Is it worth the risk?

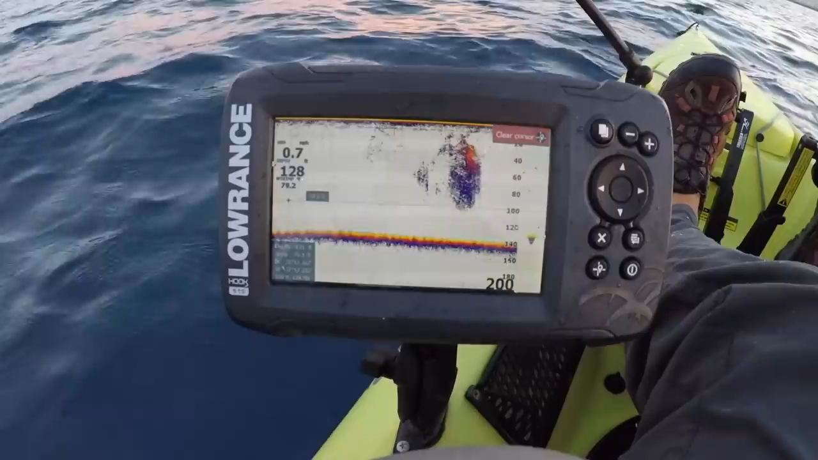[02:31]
I'm over this massive school right now.
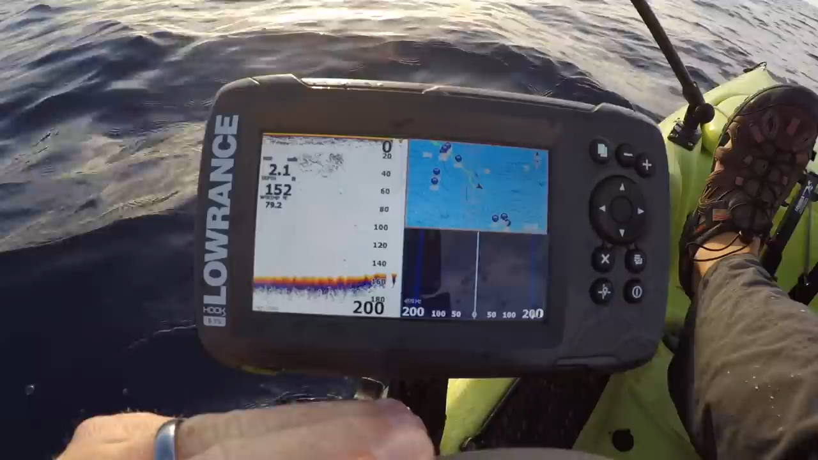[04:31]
It's not falling off. I don't even want to put them in my bait tube because they're so freaking big. Mine's probably like two inches. Yeah. It just came over a spot and it had pretty big marks right up by the surface. My bait was right in the middle of it. It didn't get bit.
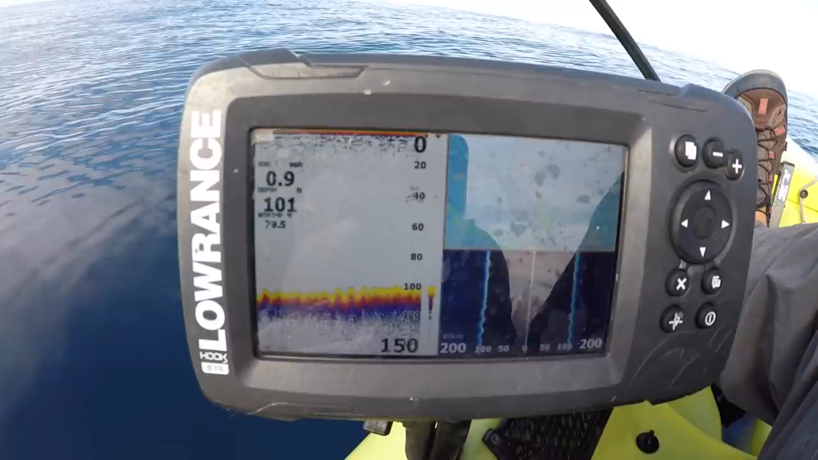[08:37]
I'm at 100 feet right now. There's marks down at 40 feet. They're the first marks I've seen in a while.
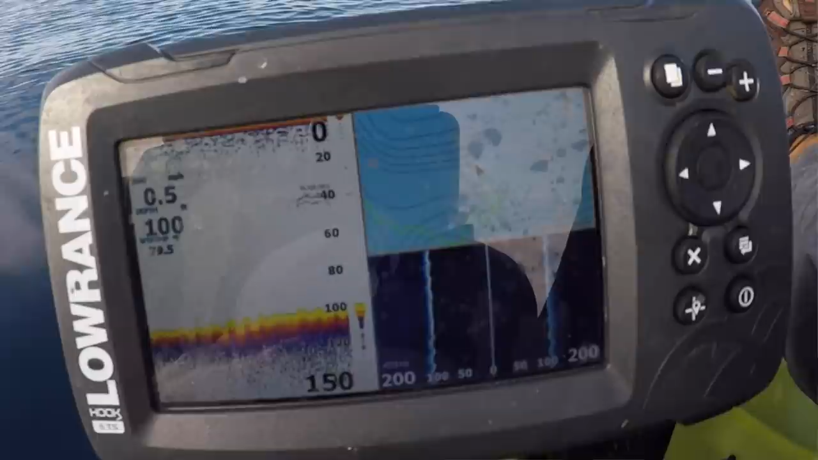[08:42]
I was considering going back out to like the 150 ledge where I caught that kava but I'll hang out here for a little bit.